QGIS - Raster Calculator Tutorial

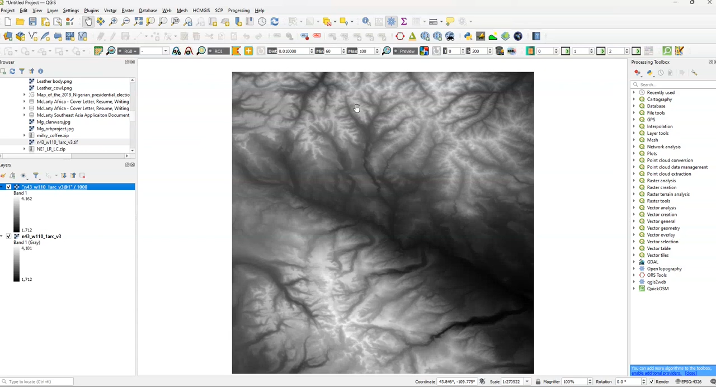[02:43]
So, for example, you can see it's 1,712. Up here, it's 1.712. So let's see if we can change the values for it. Now, what if we want to, say, for example, classify our image based on our raster values? Well, we'll go back to raster calculator.